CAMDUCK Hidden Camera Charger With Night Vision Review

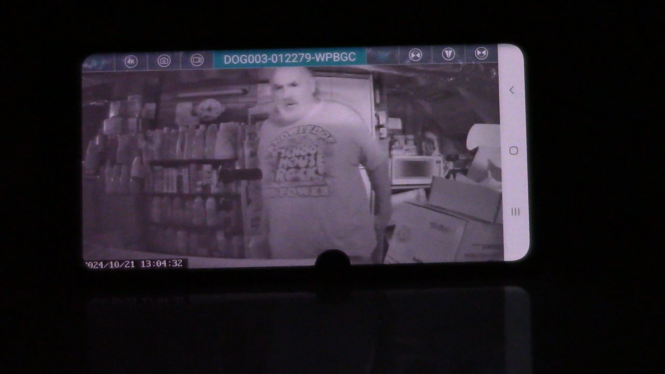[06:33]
But other than that, it's pretty dark in here. Kind of would need really a flashlight to see around unless you want to stub your toe.
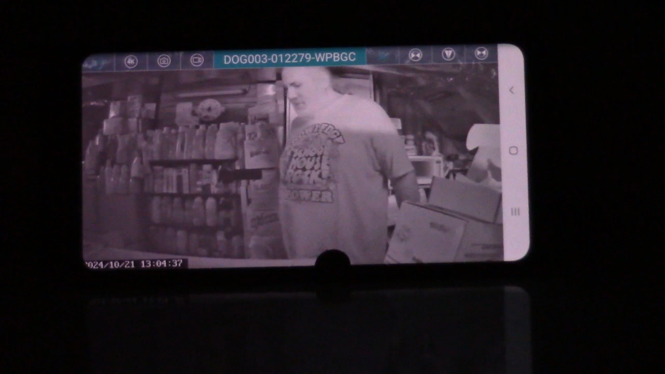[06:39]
But it certainly does just fine for night vision. Just to give you an idea of who might be coming by.
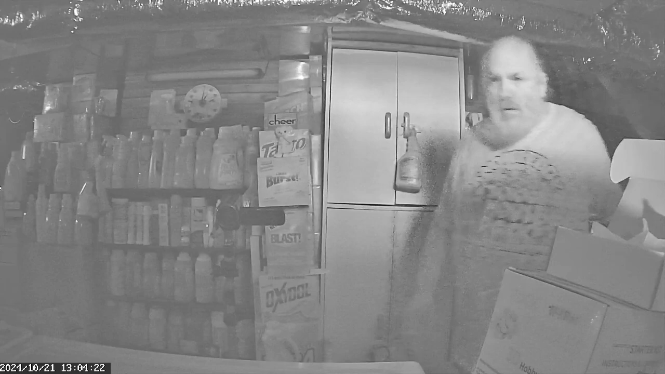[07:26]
And there we go. It automatically adjusts.
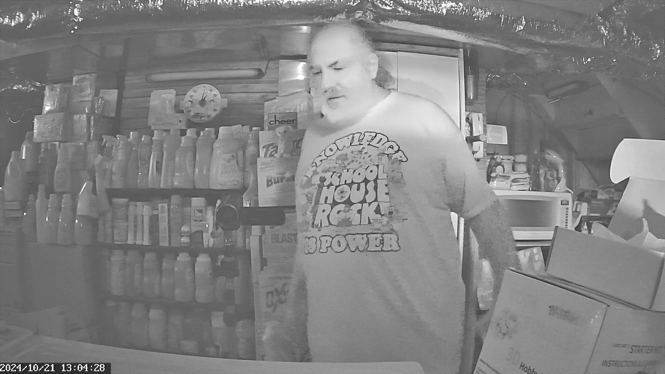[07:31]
I do have some light that is coming in from the window over here. But other than that, it's pretty dark in here. Kind of would need really a flashlight to see around unless you want to stub your toe. But it certainly does just fine for night vision. Just to give you an idea of who might be coming by.